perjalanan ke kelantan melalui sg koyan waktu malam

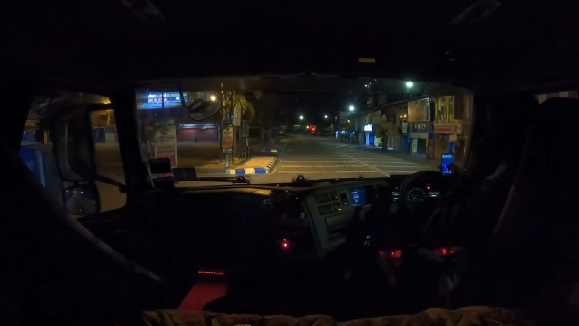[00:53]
Tapi jom kita pergi tengok macam mana. Bismillahirrahmanirrahim. Jom kita mulakan perjalanan. So dekat Rauk ni kita akan pergi menuju ke Sungai Koyan. Jangan ikut jalan biasa, kena ikut jalan kampung, jalan dalam.
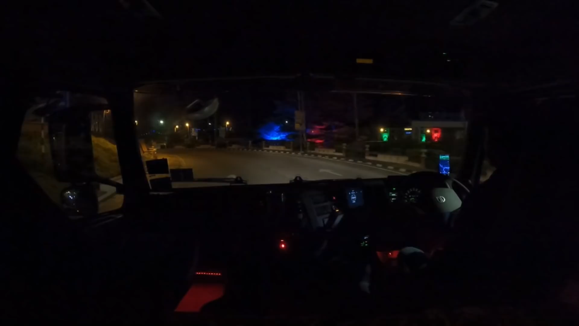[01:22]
Itu hari saya lalu petang. Petang.
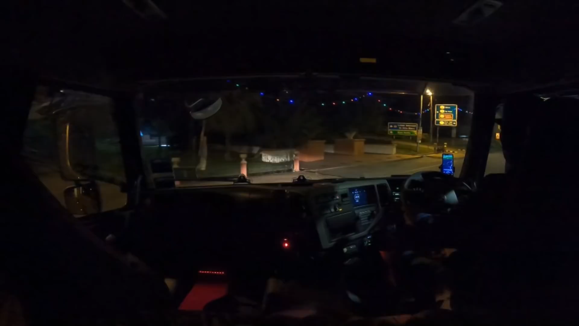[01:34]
Petang tu pun lalu pun malulah sempit kan. Jalannya berbukit sana, bukit sini. So ini kanan jalan biasa. Ada signboard dah nampak . Jalan alternatif ke Kuala Lipis, Kota Baru. Inilah dia. So ikut sini je lah. Dia dah ada signboard dah. Let's go. Tengok apa yang berlaku ini kalau berselisih ni.
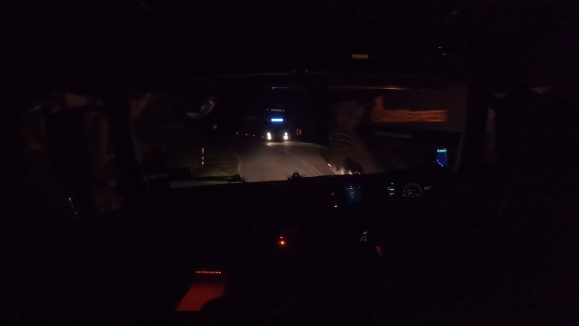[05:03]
banyak selekor lah jalan ni. Malam lagi, lagi susah lah. Sebab tak nampak kan. Kalau siang tu okey lah.